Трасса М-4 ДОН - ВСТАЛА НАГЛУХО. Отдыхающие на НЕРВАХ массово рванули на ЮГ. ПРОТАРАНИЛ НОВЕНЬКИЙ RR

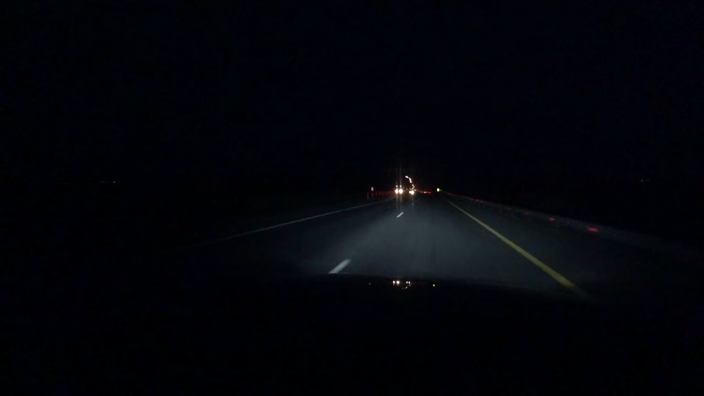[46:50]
Короче, возле этих помпончиков ложат асфальт, но уже закатывают, поэтому скоро, наверное, сейчас так будет торт.
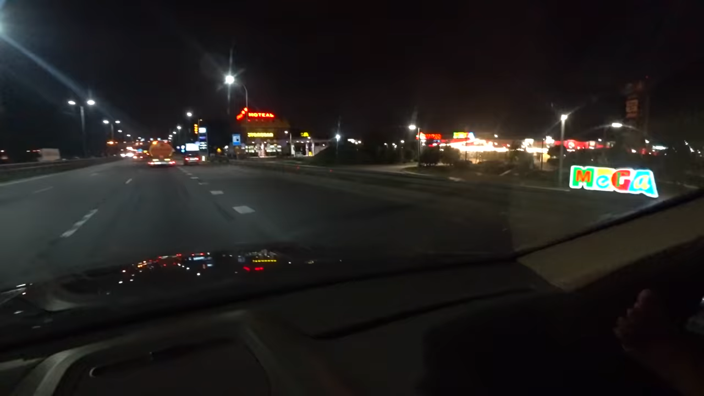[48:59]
Так, здесь есть Ашан Мега Ростовская. Отель, столовка, заправка и указатель на Краснодар. Уходим направо. Ну, ребята, посмотрите, Аксай тоже стоит. Точнее, это пробка перед Аксаем. То есть мы только выехали с Аксая. Вот тут стоит вообще все опять на мосту.
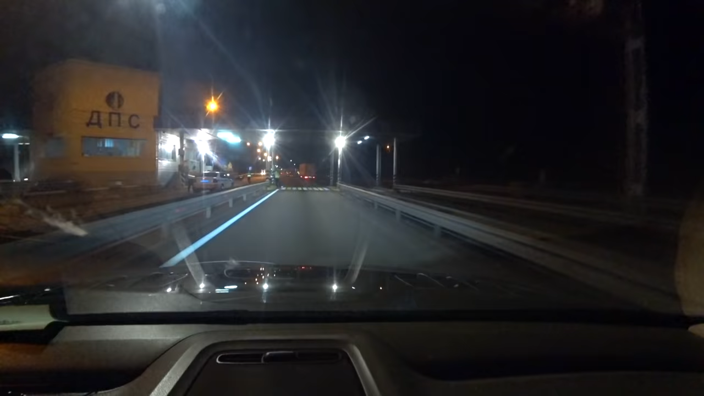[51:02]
Посмотрели так на камеру. Что ж, ребята, мы снимаем. Так, мы подъезжаем к платнику. По-моему, последнему Павловский район. Так. Оп, нам осталось 140 с чем-то километров ехать. Так, значит. Выбираем. Ну, тут вообще, на самом деле, можно любой по транспортеру, вообще только два окошка.
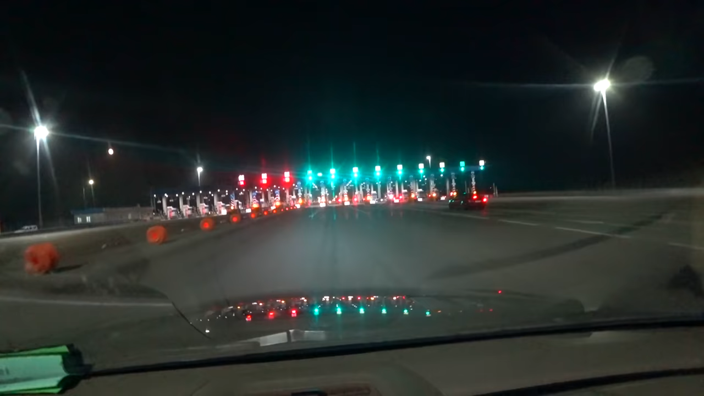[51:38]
Сейчас мы сюда подъедем, попробуем. Ничего не понимаю, как эта система работает.
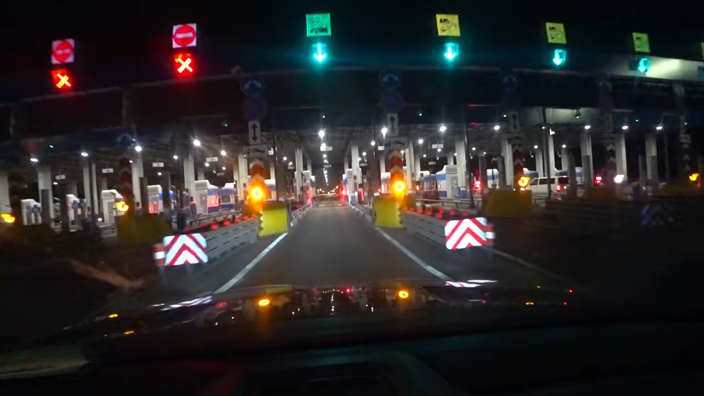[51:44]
Во, видите, опять открылось.
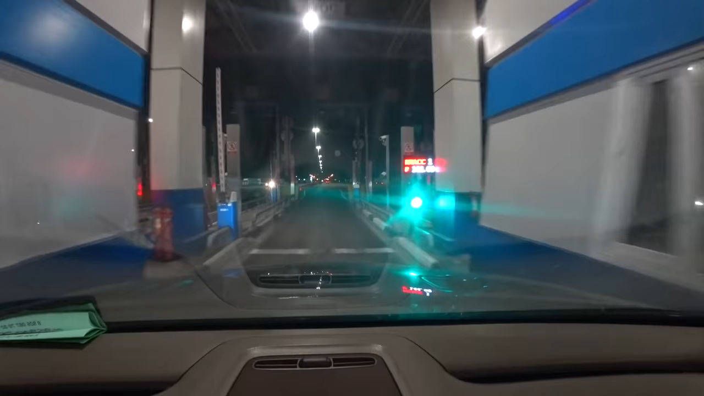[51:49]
144 рубля стоит проезд. Как так? У может, меня на балансе 23. Может, бонусы списываются? Не знаю. Ладно, все, едем дальше. Ребят, короче, кто в курсе, как эти баллы работают, напишите, пожалуйста, в комментариях. Так, смотрите. И вот, значит, мы сейчас уходим направо, на Краснодар, Новороссийск, Керчь, Сочи, Тихорец, Минводы прямо.